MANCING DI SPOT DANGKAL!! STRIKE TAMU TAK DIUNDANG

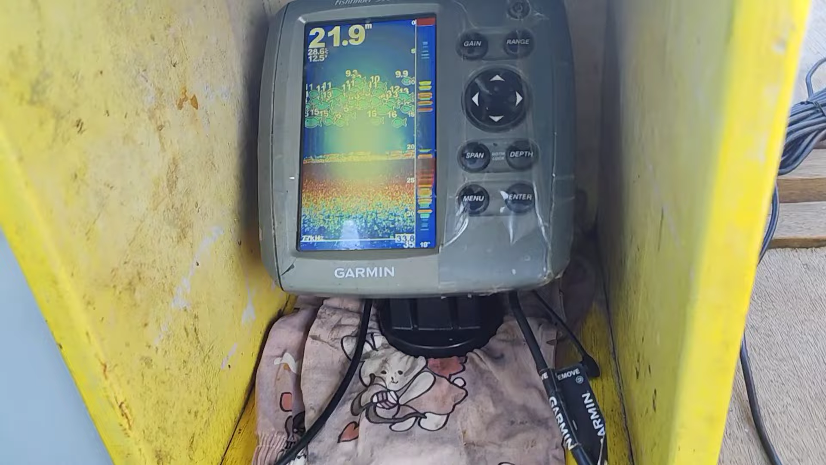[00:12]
Oh, ikannya kelihatan banyak bermain di atas karang. Nah pertama-tama kita menggunakan umpan potong dulu.